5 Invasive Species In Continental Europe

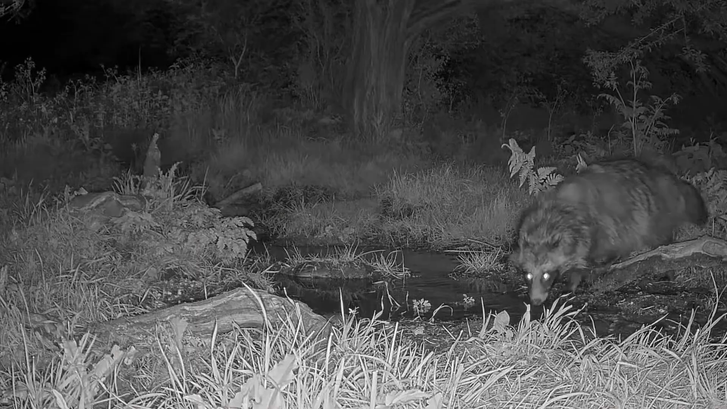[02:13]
As these raccoon dogs are so adaptable and feed on many different food items they were soon able to spread very quickly
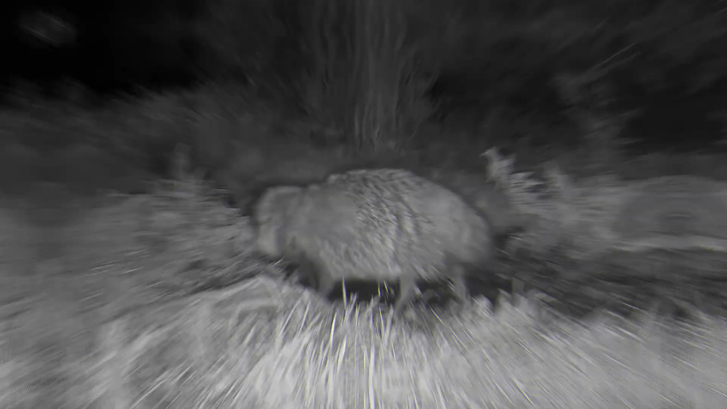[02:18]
and are now a problem invasive species in many countries across Europe.
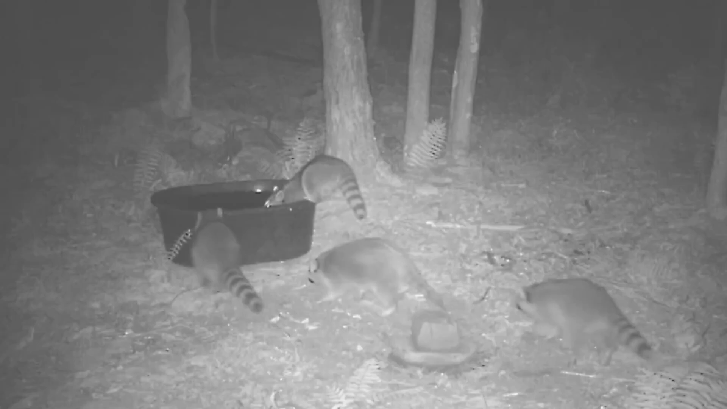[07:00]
Some of you American viewers have let me know how crafty these mammals can really be and they really aren't shy when it comes to going through people's garbage.